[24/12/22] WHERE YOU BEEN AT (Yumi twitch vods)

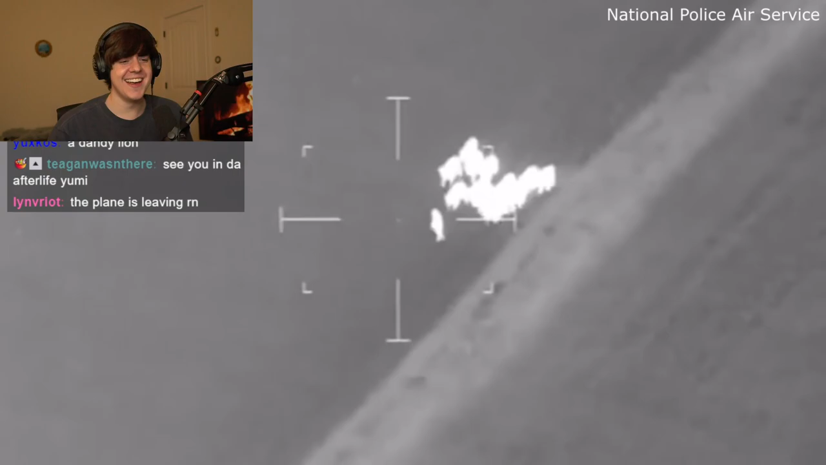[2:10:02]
The cows actually pushed the suspect towards the police where he was arrested. No way.
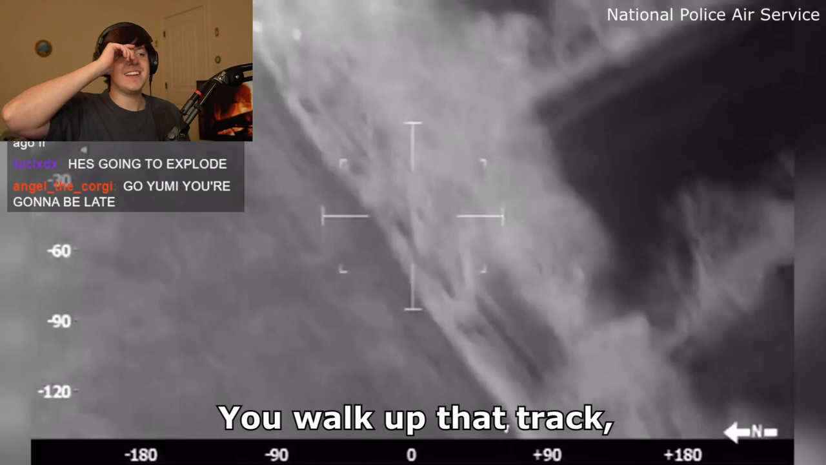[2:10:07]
If you walk up that track, I'll tell you when you're near him. Oh my god.
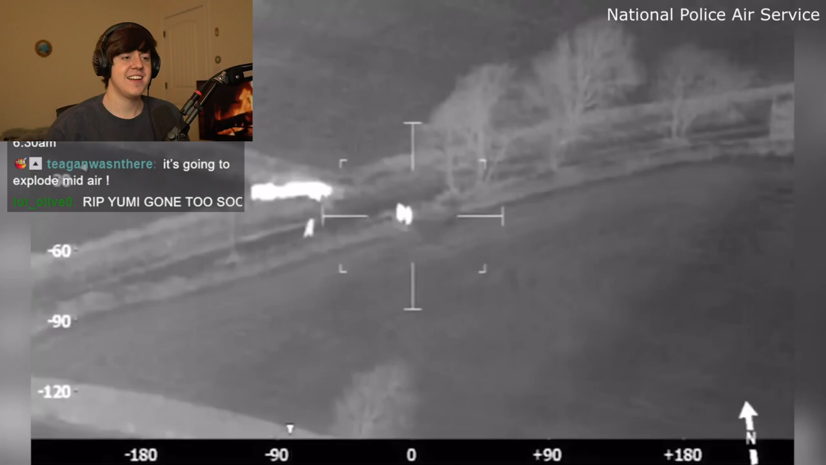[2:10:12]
The cows ruined this whole man's life. The biggest heat sign ever.